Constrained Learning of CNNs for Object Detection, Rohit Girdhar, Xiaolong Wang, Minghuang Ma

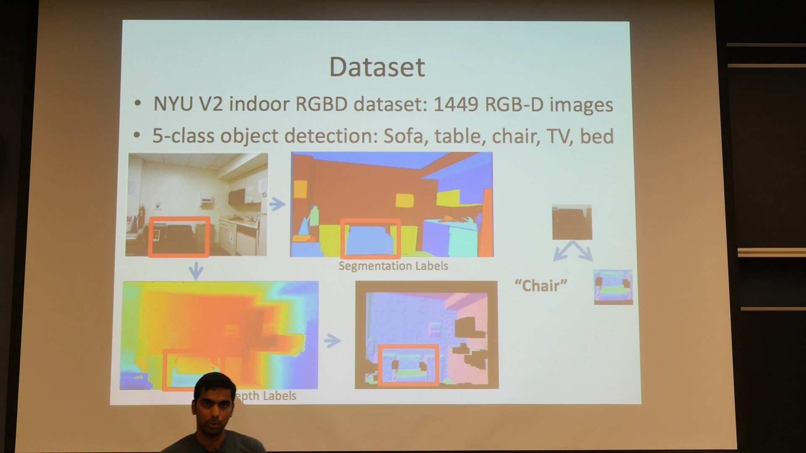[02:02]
so the data set comes with semantic labels which we use to generate the bounding boxes and it also comes with depth labels which we use to convert into surface normals and hence get a 3d representation for the objects so these are few some of the images from our data set and as you can see that it's it's a pretty